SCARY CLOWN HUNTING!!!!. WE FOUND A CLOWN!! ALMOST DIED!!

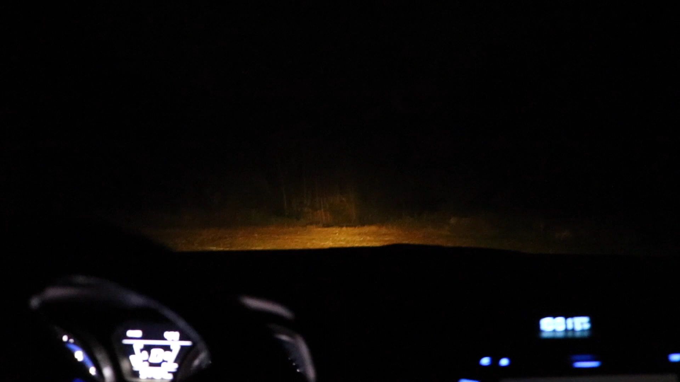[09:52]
Right now, we're going through this path right now, searching for clowns. There's been reports around this area of clowns and all that. So I'm going to try to find some clowns going down this path. Hopefully, we don't find nothing. I mean, hopefully we do find a clown, because then I just hit it with my car or whatever. This stuff real scary, bro. It's a long path, too.